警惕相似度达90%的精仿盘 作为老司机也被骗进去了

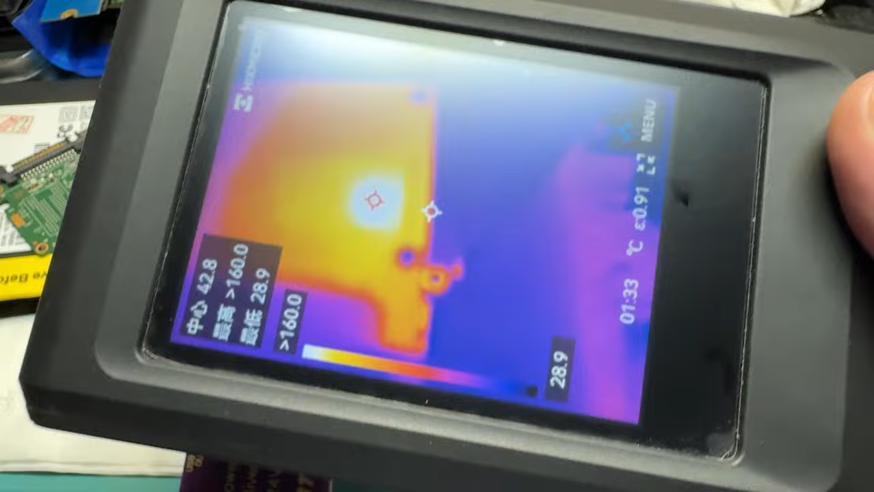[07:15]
On screen: spot 42.8°C, min 28.9°C, scale bottom 28.9°C
这个发热点是来源于它这个Room芯片可以看到这个温度已经烧到
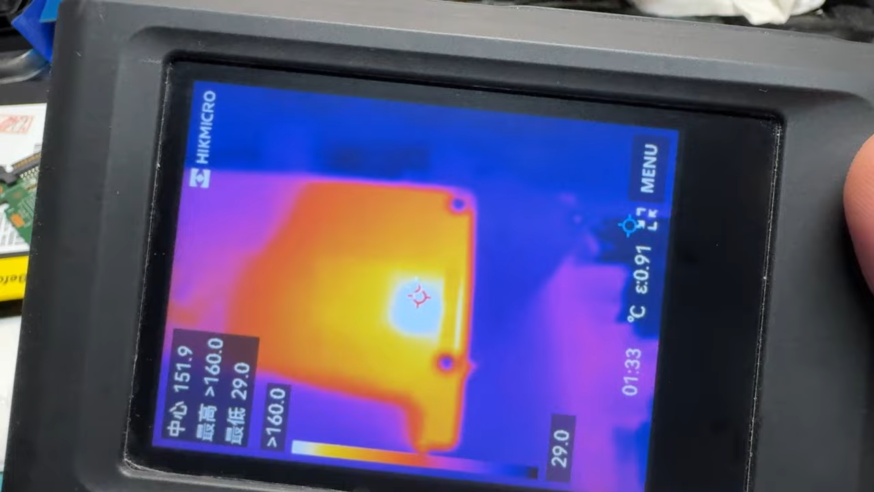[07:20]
On screen: spot 151.9°C, min 29.0°C, scale bottom 29.0°C
超过160度了这个芯片是从它原来的坏盘上面移植过来的里面的程序内容都是唯一的